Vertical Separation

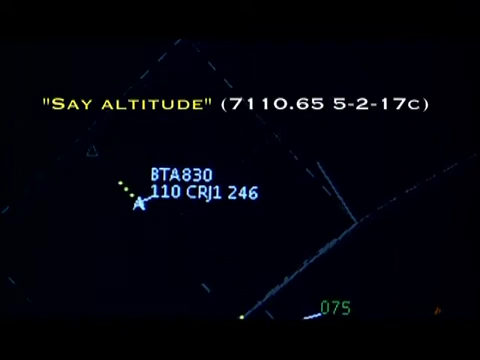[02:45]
What do you do if the information is not valid?
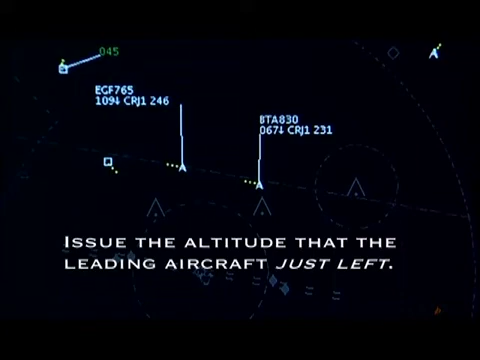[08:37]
You can use whatever altitudes you want for the trailing aircraft as long as you issue the altitude that the leading aircraft just left. In this case, you should end up with the lead aircraft at 3,000 and the trailing aircraft at 4,000.
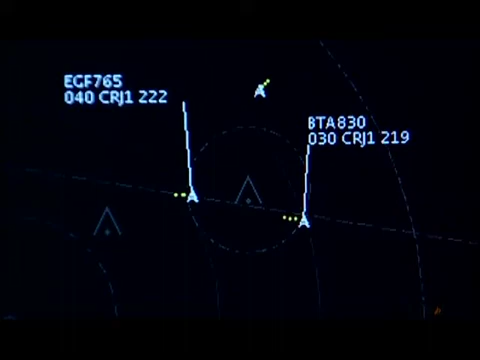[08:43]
It's kind of like a set of stairs. As you step down the lead aircraft, take the trailing aircraft to the step that the lead aircraft just left.
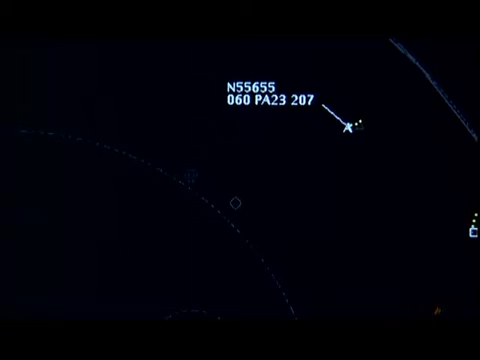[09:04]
Another aircraft wishes to depart and has already received a clearance from you, so you have to put the arrival in holding.
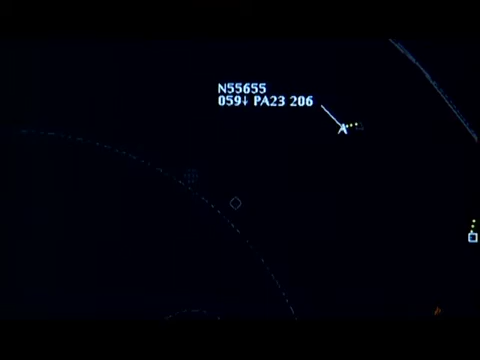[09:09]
What altitude should you issue for holding? Well, what altitude did you issue to the departing aircraft during the clearance? If it was 3,000, then the arriving aircraft should hold at 4,000 or higher.
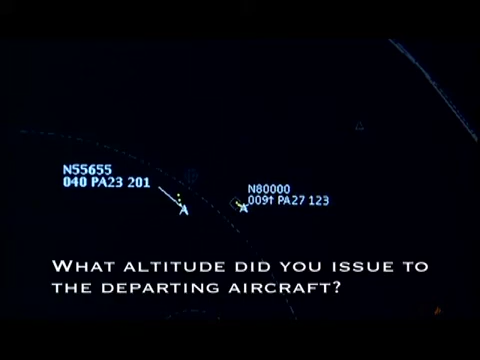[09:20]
This way, you ensure separation by eliminating the chance that the departing aircraft might climb through the altitude of the one in holding.
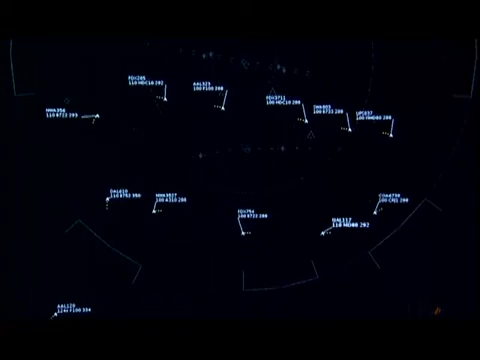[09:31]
Let's say you're getting pretty busy with arrivals to Academy Airport and are using a box pattern like this one to organize your arrival sequence.
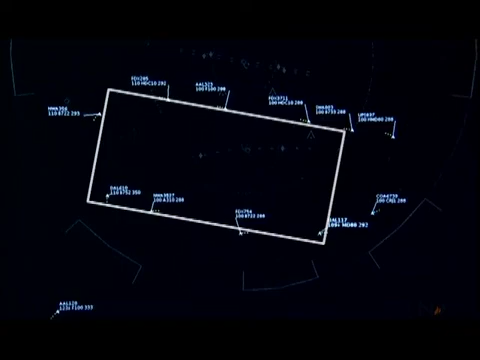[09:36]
If you take arrivals from one gate, such as Killer, to 1,000 and arrivals from Otoko to 1,000,
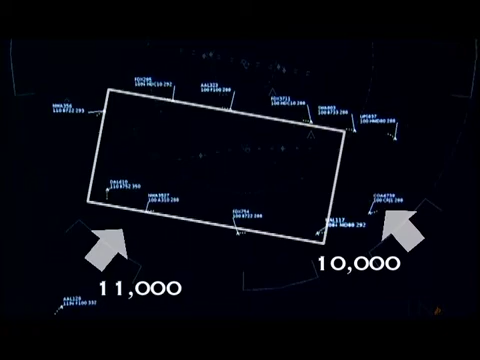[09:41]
then you don't have to worry about separation once they reach this point.
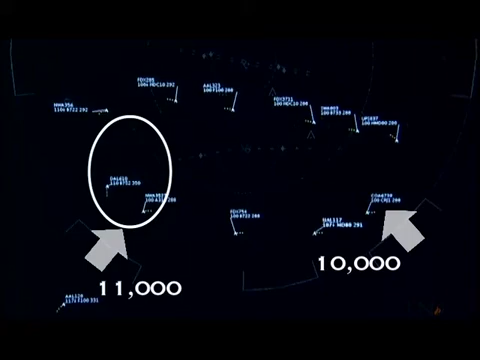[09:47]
Likewise, if North uses 3,000 for its arrivals to Academy and South uses 4,000,